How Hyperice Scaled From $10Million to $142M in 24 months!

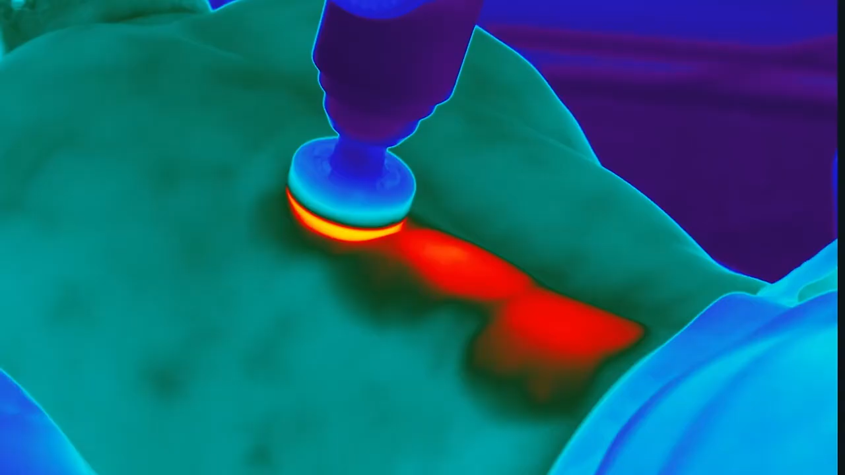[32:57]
So you use our massage device and it shows how your circulation changes.
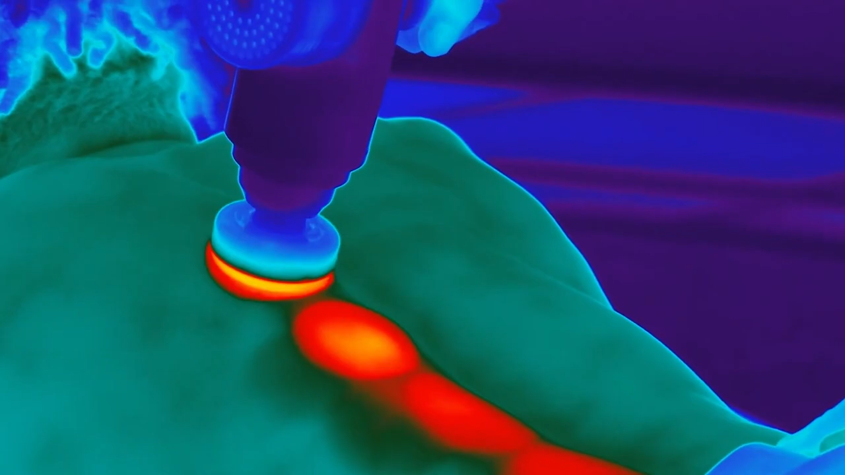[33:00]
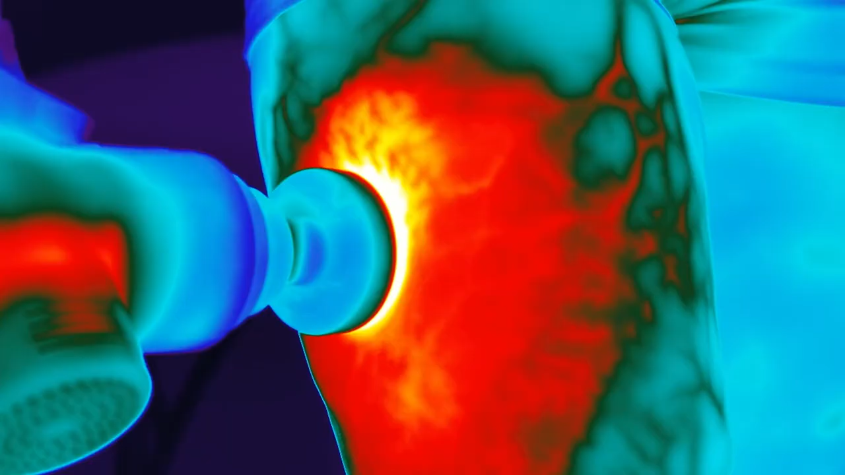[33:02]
So this, this part of your body just lights up red.
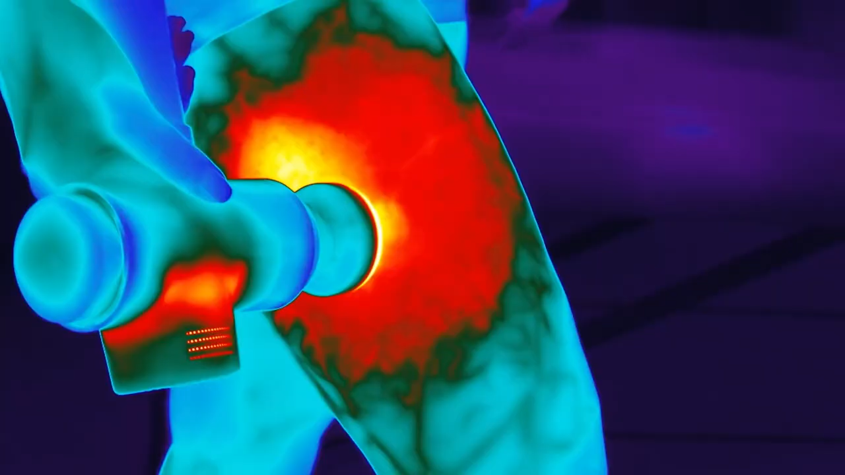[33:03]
So it improves. It's massive body. Yeah. Okay. So that's cool. We've done a bunch of studies around range of motion, circulation benefits.